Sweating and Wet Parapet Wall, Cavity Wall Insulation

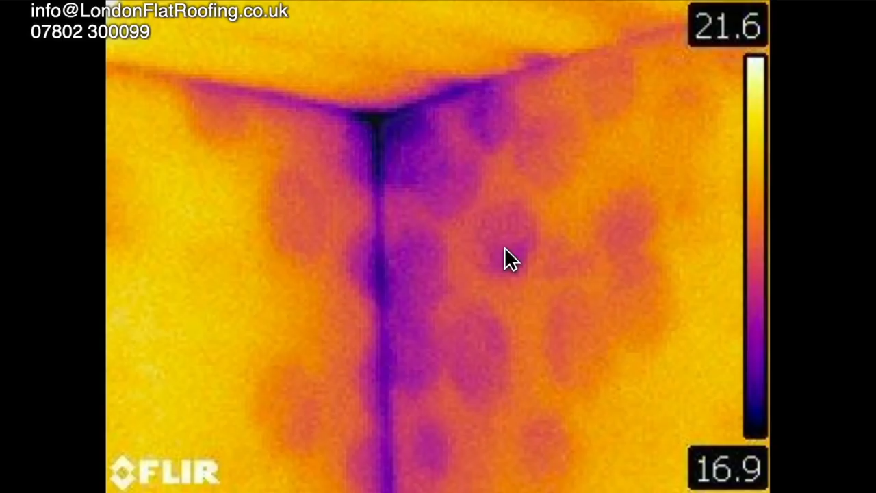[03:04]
adhesive that the plasterboard has been stuck to the wall with and this just shows that there is the wall behind the plasterboard is extremely cold and that cold is being take is coming through to the inside of the building um and thermal imaging